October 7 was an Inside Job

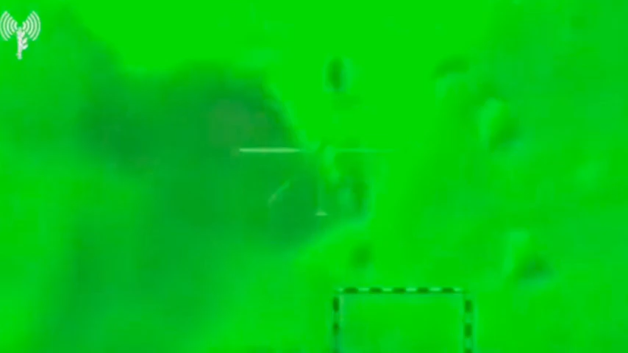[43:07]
Perhaps inspired by the facts coming out in the press, someone leaked a few seconds of camera footage from one of the